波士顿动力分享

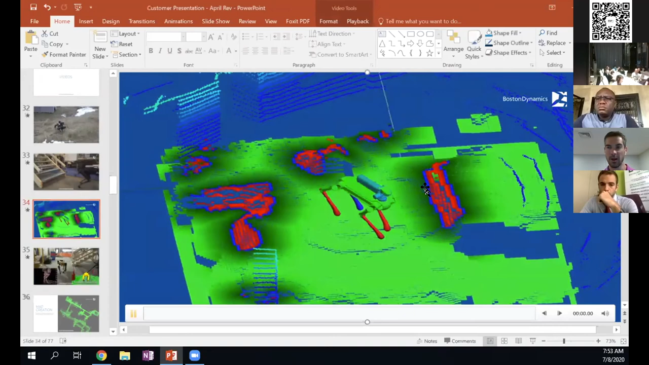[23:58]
Yeah. It's seeing the world based on form factors and you know what it can step on,
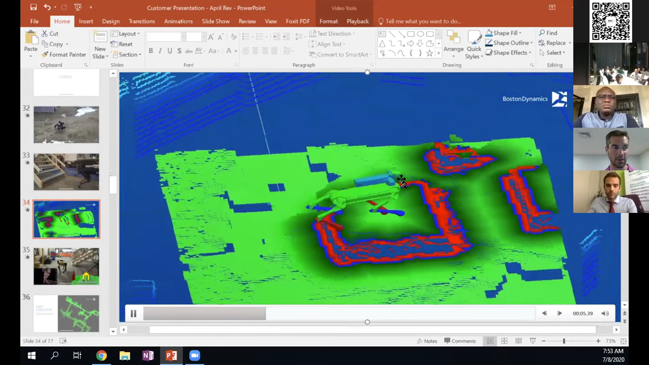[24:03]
what's flat ground or what's not.
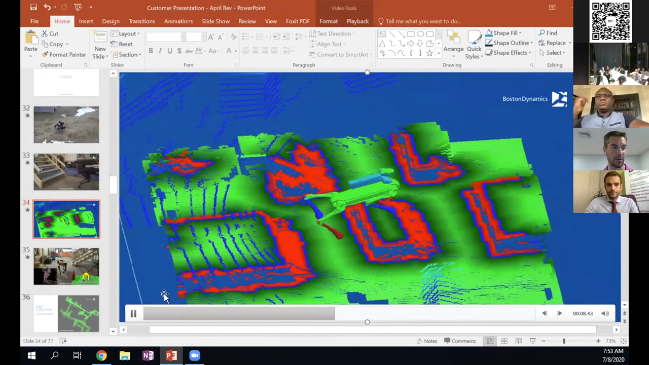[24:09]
Um, and this is another, another example, right? So voxel map on the right, this is sort of how the robot is seeing the world.
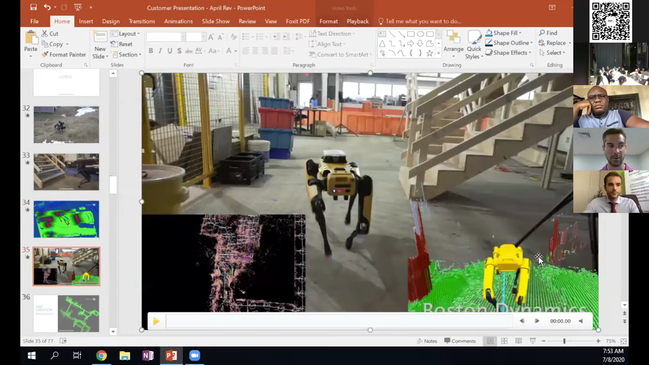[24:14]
And this is it following the waypoints and going along a particular path that we've asked it for.
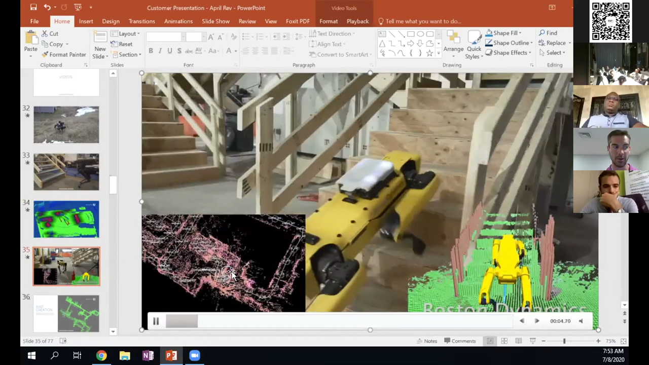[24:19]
Um, but it doesn't really have object identification.
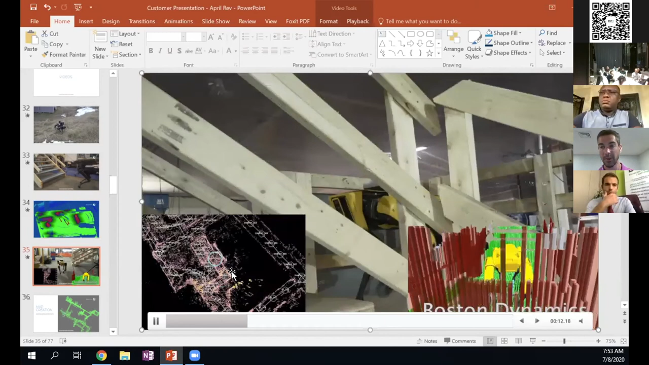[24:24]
That being said, you could integrate, um, computer vision model object identification,